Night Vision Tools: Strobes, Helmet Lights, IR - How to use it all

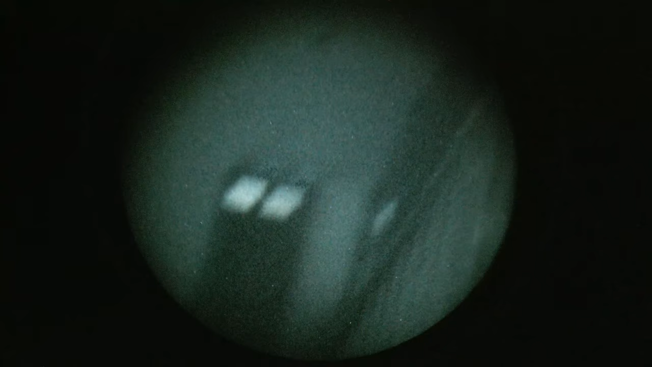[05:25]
So for example, if we're still trying to, we're losing our certain ambient light and our night vision is starting to get fuzzy because we're not getting any kind of lighter, natural light coming into the intensifiers, we may need to take that task light and shoot a little canopy with the IR.
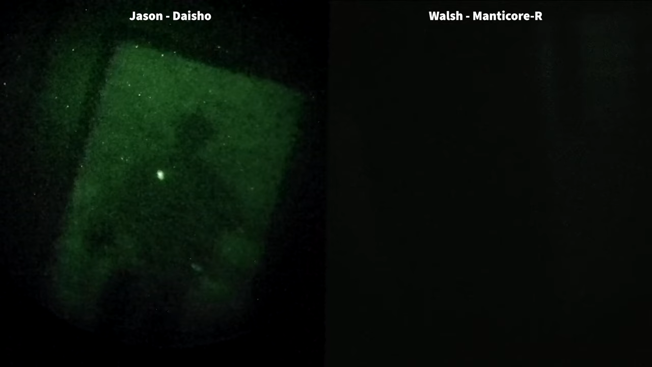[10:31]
so I'm already here I'm gonna see so what I'm gonna do is I'm gonna highlight this Jason with the IR task light
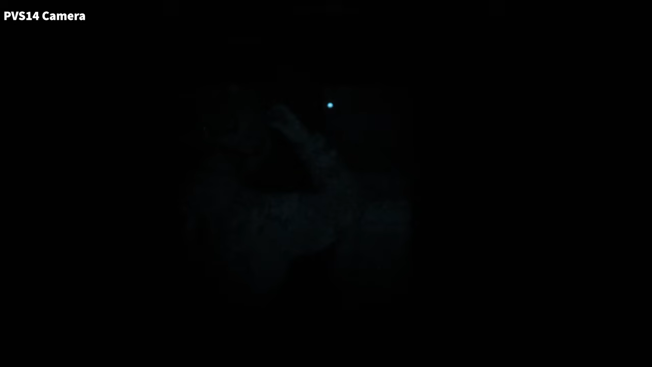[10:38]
we gotta come in here without turning the lights on okay okay I can see that a little bit better yep I got the door handle okay
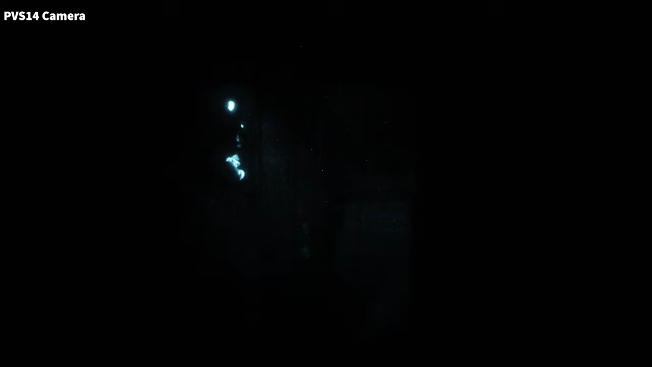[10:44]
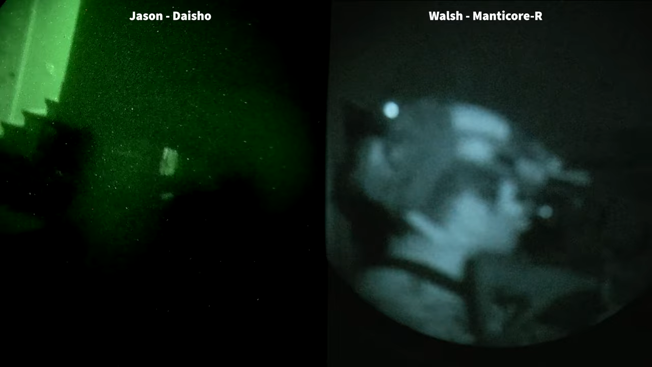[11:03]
I can tell you right now your strobe is extremely annoying inside yeah let's let's kill strobes
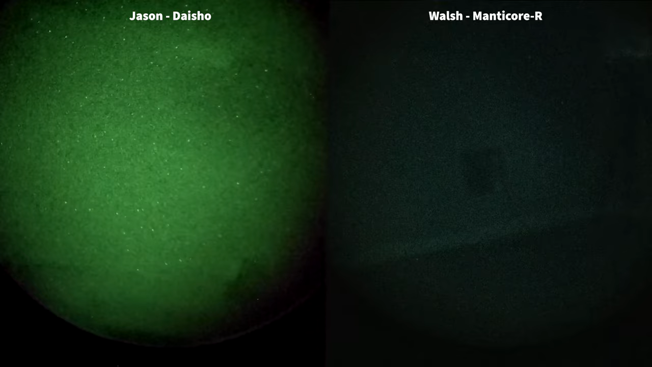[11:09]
now I kind of want to see how these task lights work differently so let's try the surefire vampire oh okay which one you got there so that's the
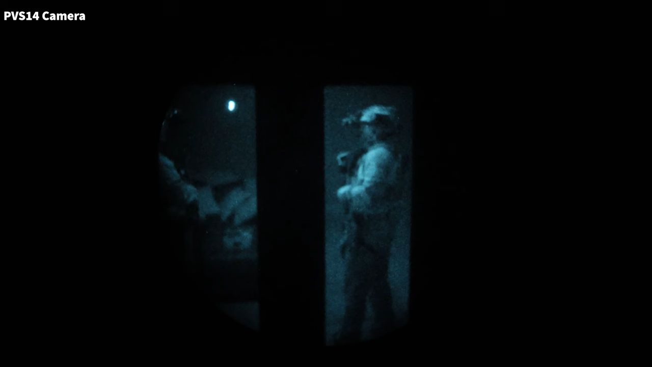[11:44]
the difference oh yeah the aimed upward aimed upward is a lot better yeah yours is aimed right at me oh this one your right one yeah it's like halo effect is that better
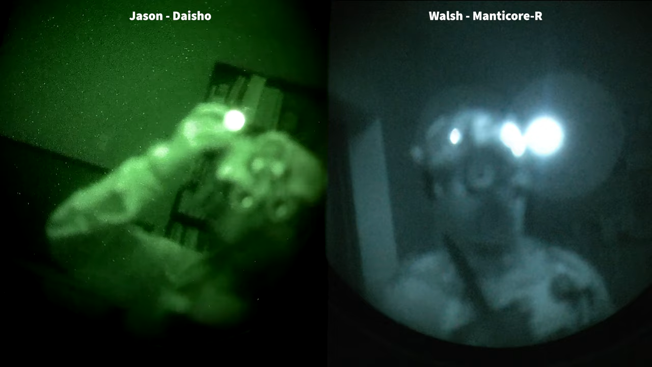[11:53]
yeah yep okay what about let's try the crazy one you ready for this yeah all right hold this is the surefire that seems that seems a bit insane does this blind you oh yeah I can't see you at all I just see light okay what if we what if we canopy spilled oh
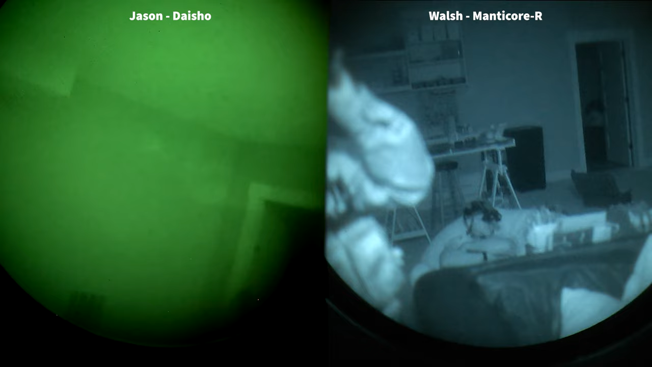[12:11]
perfect oh the canopy spilling on is fantastic okay all right so it seems like the the surefire is a little bit overkill particularly in this hallway area I kind of want to see if it works at all to just switch
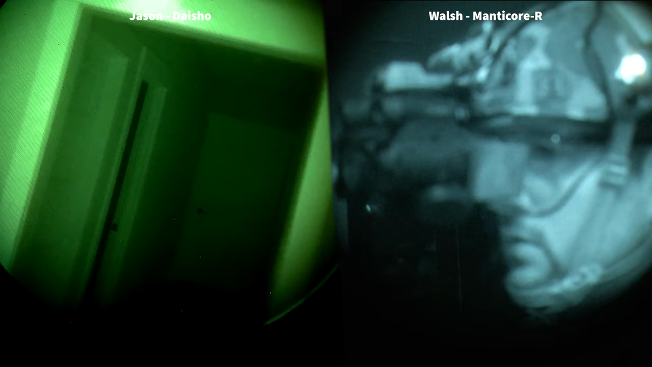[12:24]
over to just our task lights yeah so let's see if we can just do that okay so that's what I have on right now I'll tell you right
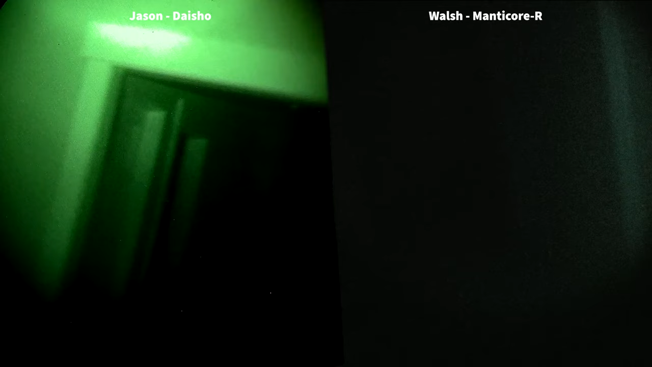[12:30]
now that that's hard that charge charge x okay I had to open my lenses back up so I lose a little bit of that change in view where it's harder to see further objects now because I can't use the irises but I still feel like I have plenty of light okay you ready to go
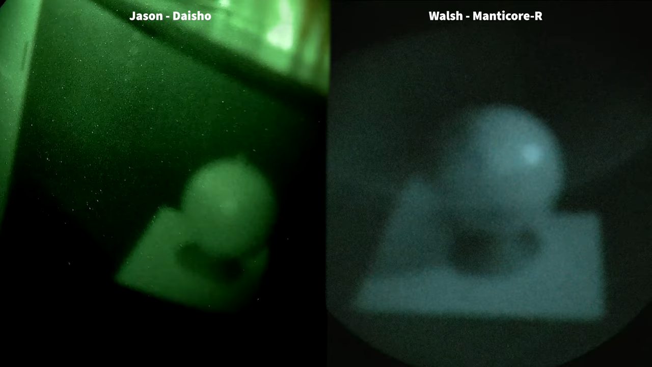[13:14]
oh I think there's a note here I can't read that is this what we're looking for let's see if we can maybe on a red light you have red light on your MPLS can you read that I think it says
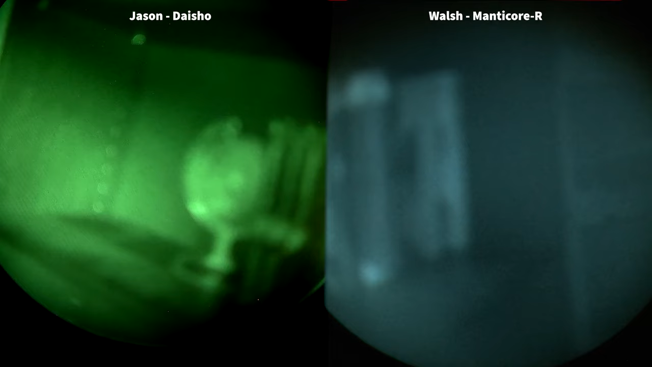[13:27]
I'm having trouble reading this I think it says there's there are targets in a different building than this one
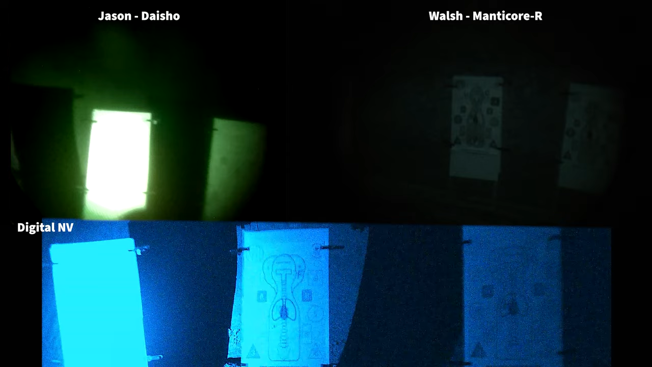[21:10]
I got an eight left but I can't tell what it is I got eight left eight middle eight right green eight blue eight blue eight
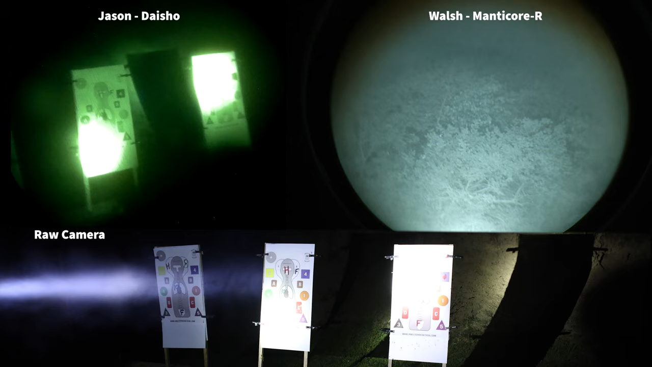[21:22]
all right good job guys index so on dual tubes if you
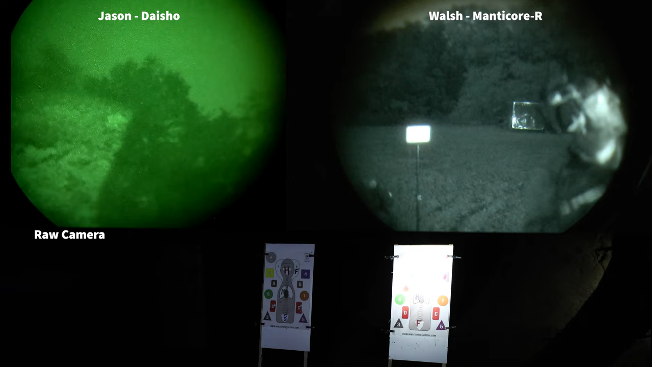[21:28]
run if you run the dual tubes like to split your eye and you tilt your head down to look have a clean picture and then when you tilt your head up yeah you're looking underneath we run just this this daytime optic okay because you can still shoot with the night time you don't have to have the nighttime crap turned on yeah so if you if you raise it up a little bit you tilt your head down so when you see it